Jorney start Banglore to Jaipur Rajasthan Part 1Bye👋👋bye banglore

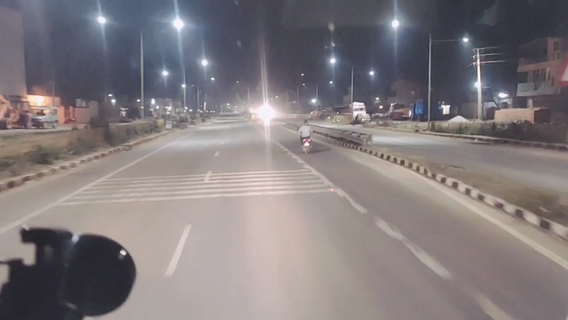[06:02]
हैं देखते हैं अभी आस्ते आस्ते निकलते हैं इदर का दिकुल लाइट है
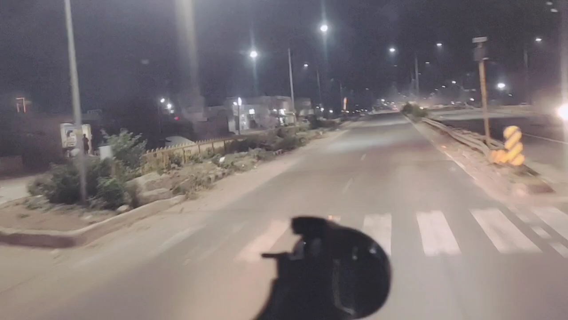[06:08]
शाइट है कैसे व्यू बहुत बढ़िया व्यू आ रहा है बाइक वाला पाई देखो किने स्पेड में गया है